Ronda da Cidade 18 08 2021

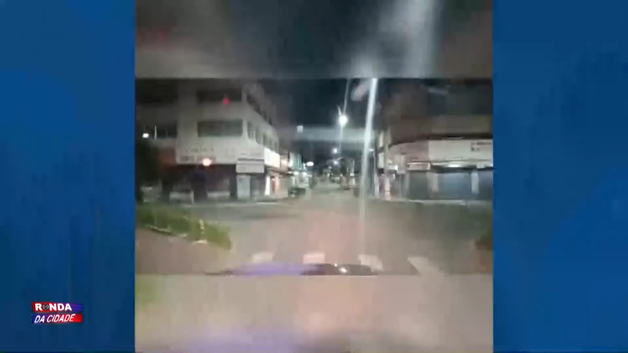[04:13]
Na noite desta segunda-feira, durante o patrulhamento na região central de Linhares, agentes da Guarda Civil avistaram dois